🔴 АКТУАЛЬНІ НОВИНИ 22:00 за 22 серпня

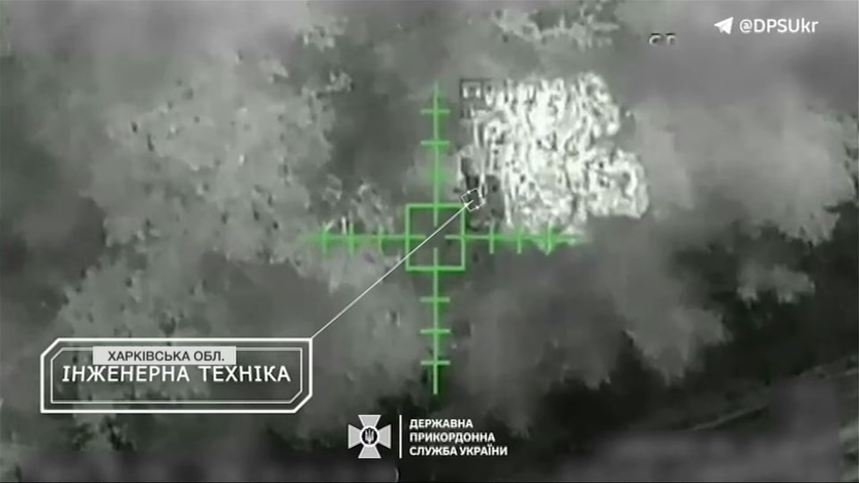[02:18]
А нічні АСР розвідки знищили інженерну техніку та броньовик росіян, вивели з ладу танк і підсмалили позиції.
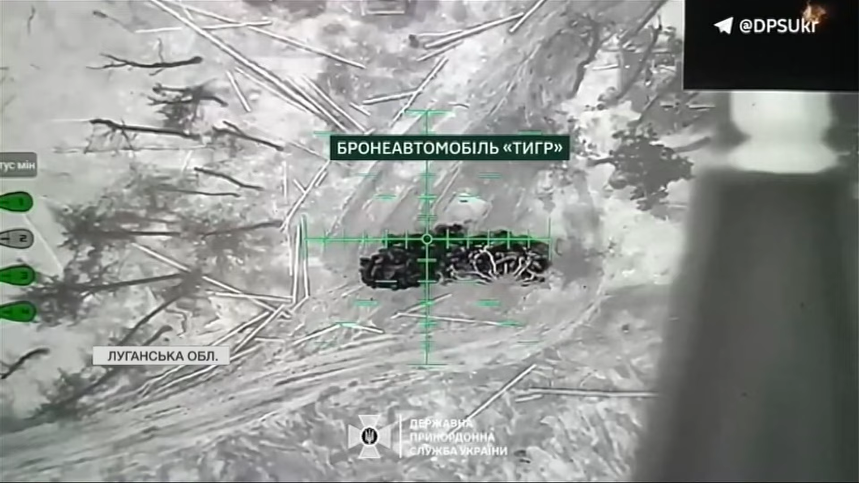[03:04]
З неба за кілька ночей військові важкими бомберами «Вампір» позбавили ворога бронєвика «Тигр», автомобілів, арсеналів та рознесли позиції окупантів в районі Кримінної. А на цьому відео танкісти 63-ї бригади майстерно розвалюють ворожі укріплення.
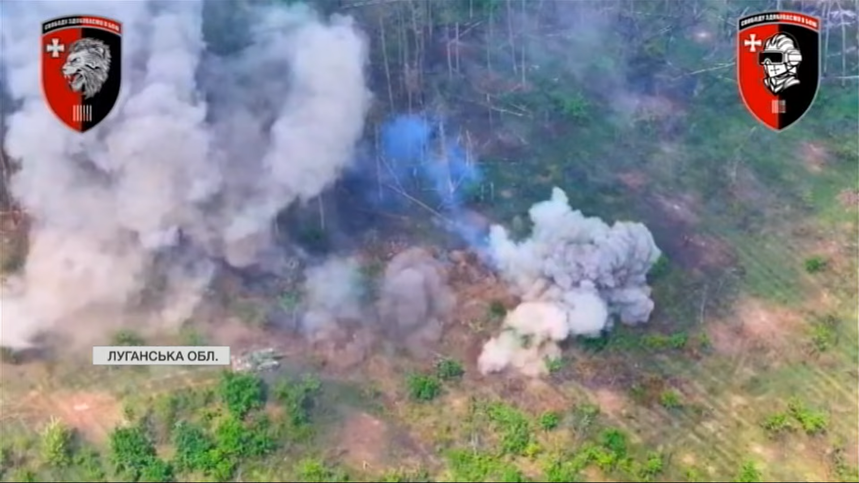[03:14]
Боєві зіткнення відбулися поблизу Стельмахівки, Андріївки, Макіївки, Греківки, Сергіївки.
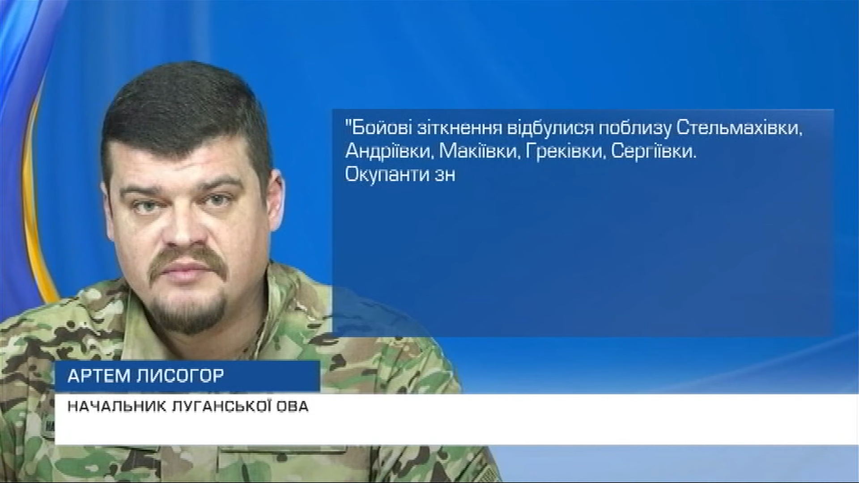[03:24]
Окупанти знищують прифронтові населені пункти, спрямовуючи вогонь по житлових будинках. Чергові руйнування зафіксовані в Невському.
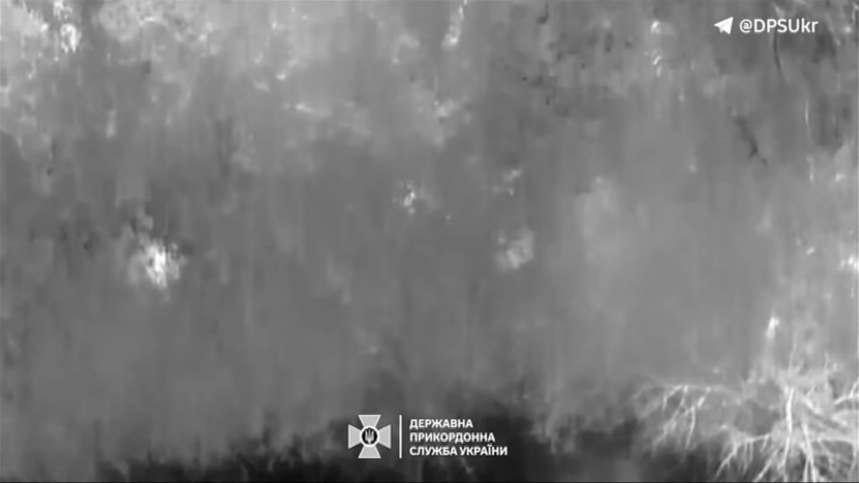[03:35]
На Сіверському напрямку прикордонники помсти полюють на окупантів у посадці та по норах. Проте це їх не рятує.